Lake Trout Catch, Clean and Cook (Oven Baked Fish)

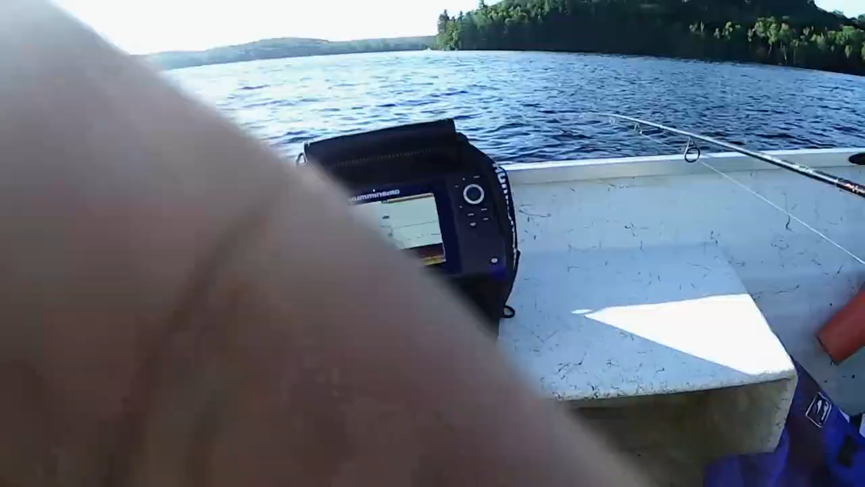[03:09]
but basically what we're doing is ice fishing here.
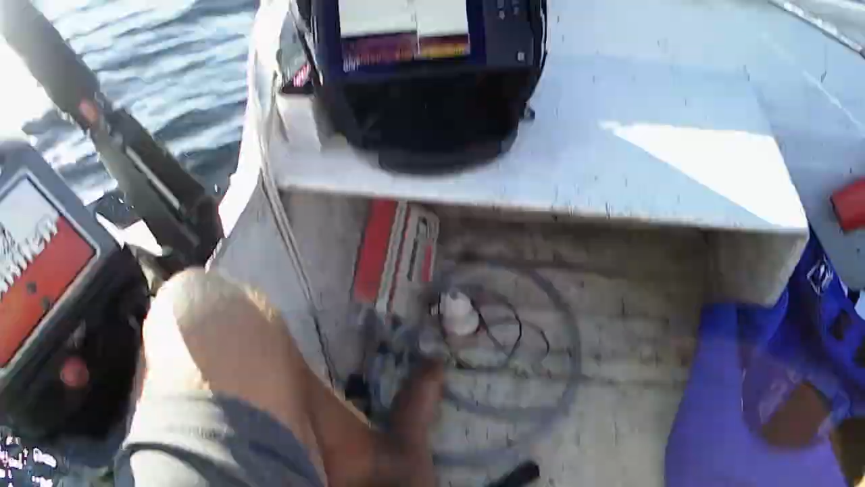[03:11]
We're in the boat, we're vertical jigging. We got the actual ice housing with the Helix 7 running right now. Oh, here we go. Come
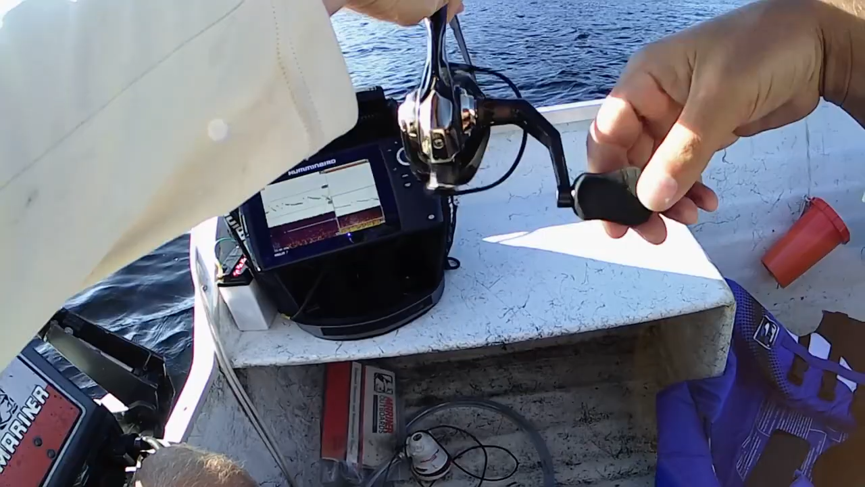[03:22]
on. We got a chase.
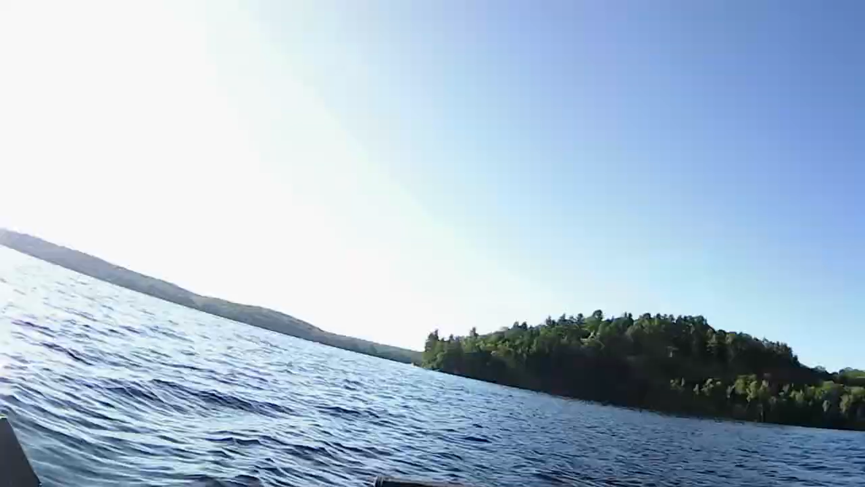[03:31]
Big mark.
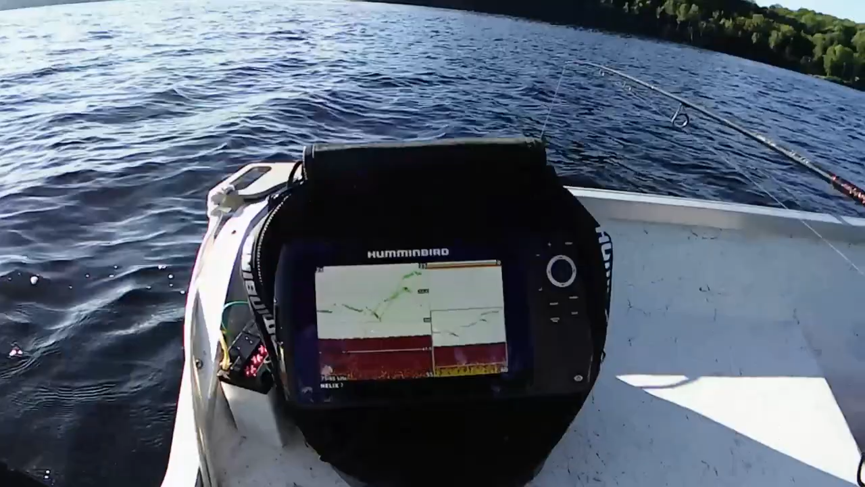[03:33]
Oh. So that's what just happened there.